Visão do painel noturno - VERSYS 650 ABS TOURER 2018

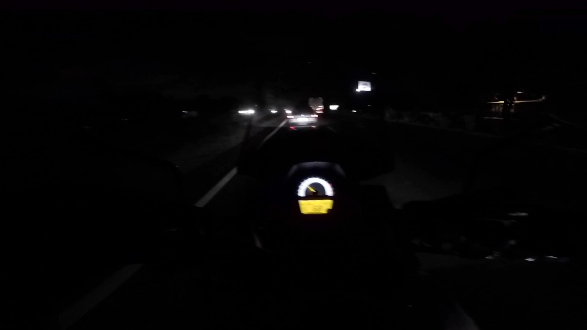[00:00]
Alexandre XRE 300, agora de versus 650 Touring. Olha aí a visão noturna do painel. Show de bola, meu velho. Salve pro Rafael Cantarelli do canal Papo de Scooter,